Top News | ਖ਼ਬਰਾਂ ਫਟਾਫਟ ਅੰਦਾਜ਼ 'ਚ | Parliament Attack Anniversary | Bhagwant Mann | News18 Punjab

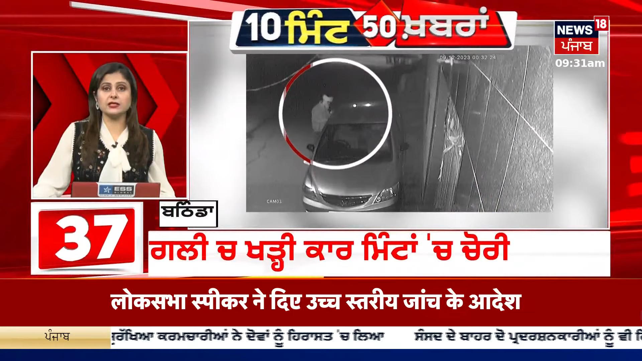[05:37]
कुझी मिन्टाज गलीज खडी कार चोरी कार के होंदेले फरार, दुची कार चोरी करंच होए नाका